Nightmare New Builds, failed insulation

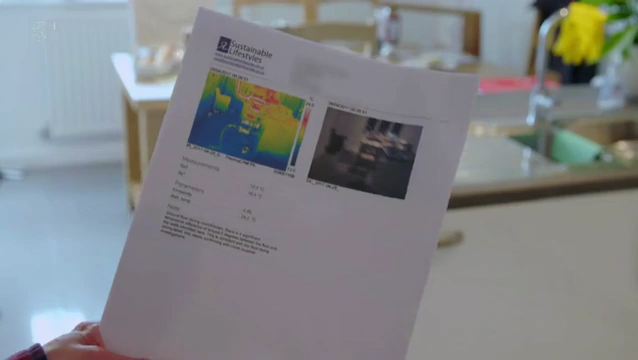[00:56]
And the first image I took, the floor is a very, very blue colour.
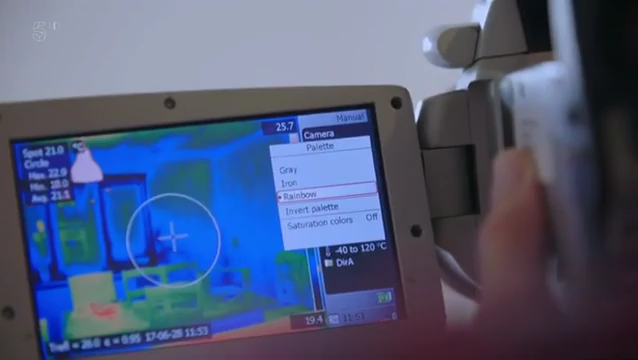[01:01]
Paul's test discovered a large area of cold spots on the kitchen floor and draughts behind many of the walls.
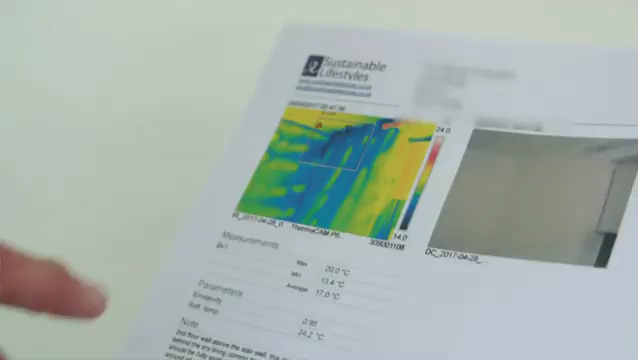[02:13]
But the most shocking thing Paul found was located behind the boxed waste pipe in the kitchen. It appeared to be unsealed, allowing heat to continuously escape from the room.
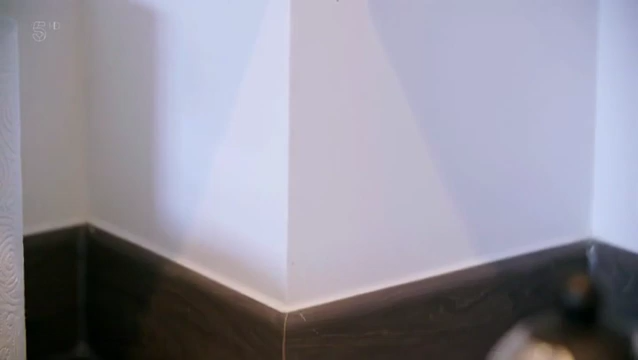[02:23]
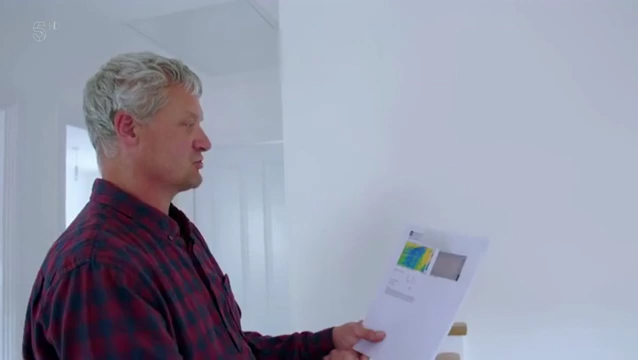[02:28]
Because there's no seal there, it's just drawing air in behind that dry lining. It's just pulling it through the whole building.
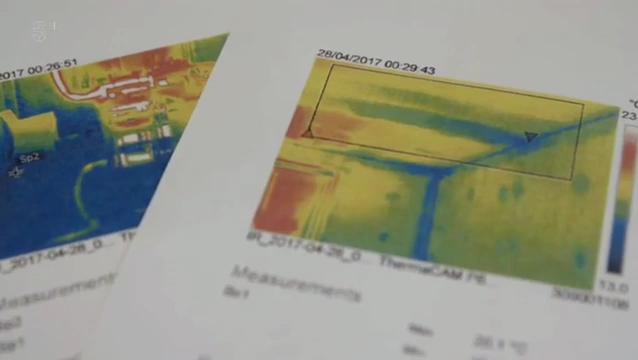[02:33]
This is a massive source of heat loss. And not only that, potentially a fire risk.
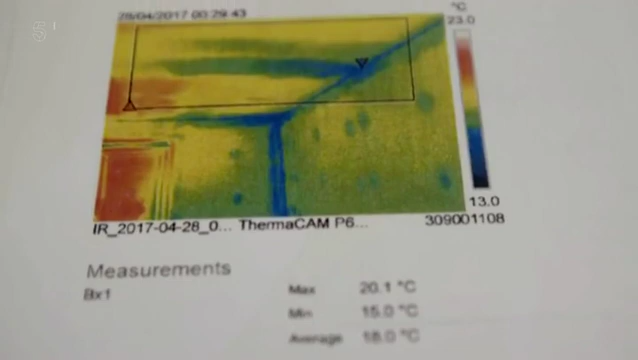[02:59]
On screen: scale top 23.0°C, scale bottom 13.0°C
Because there is so much air flowing behind the walls, it could make a fire travel much faster, with devastating consequences.
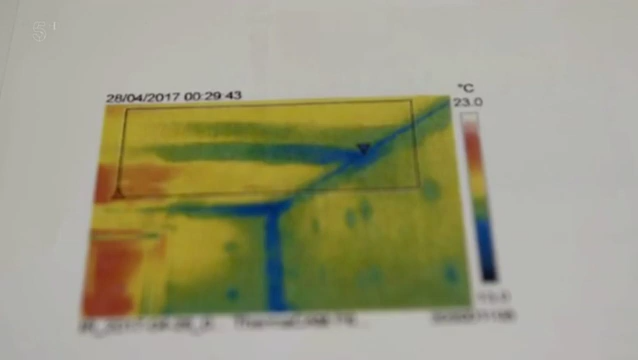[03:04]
Paul and his colleague Ian put the building to the test.